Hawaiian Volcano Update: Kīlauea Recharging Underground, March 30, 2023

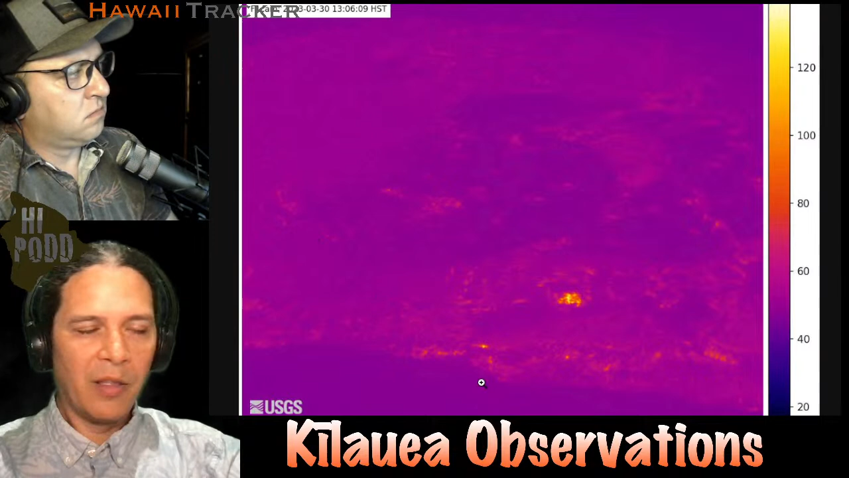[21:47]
And to outline it, this is that western basin that had the lava lake previously.
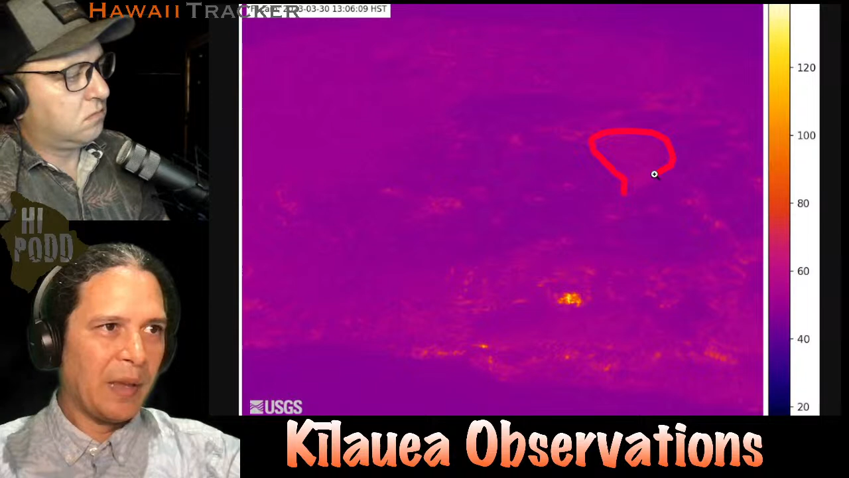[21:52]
There's a central island and that old lava lake from, not old, but the more recent eastern lava lake from January to March was over here.
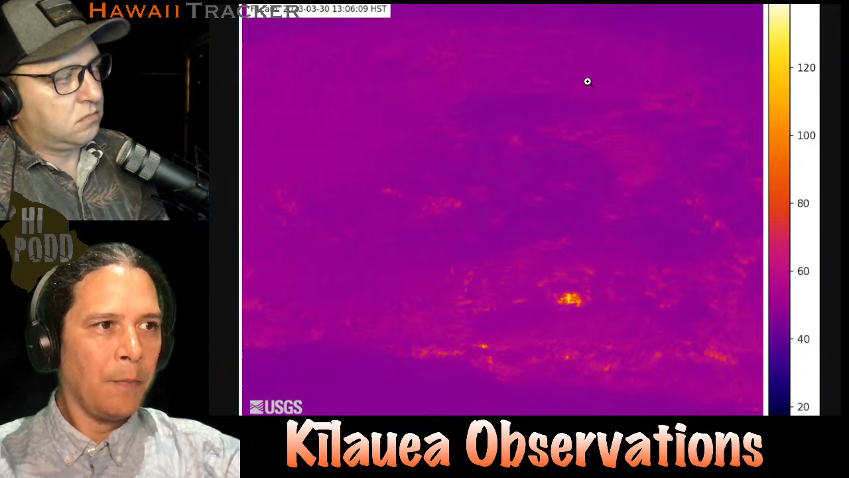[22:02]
So all we see glowing is this west vent pond area that seems to be still fairly hot and conducting that heat upwards from beneath that crust of all that lava that's gathered below there.
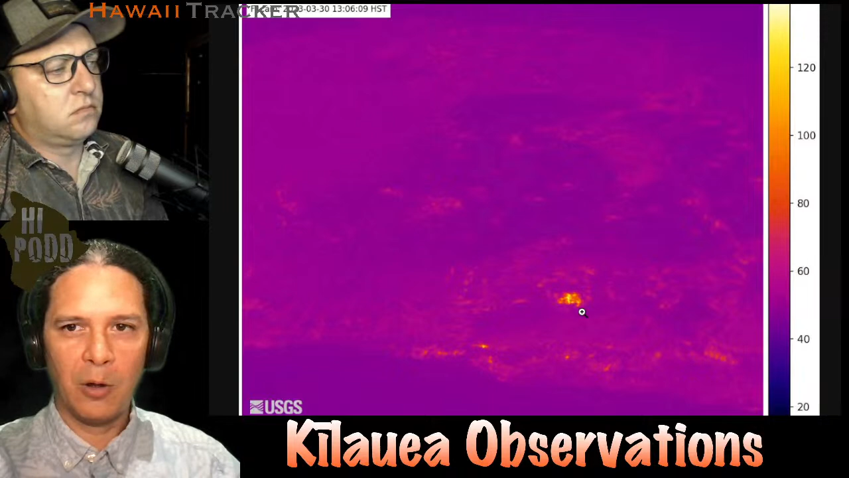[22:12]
No real change. I won't show any animation of this. It's just what you see, what you get there. It's pretty much the same the whole time.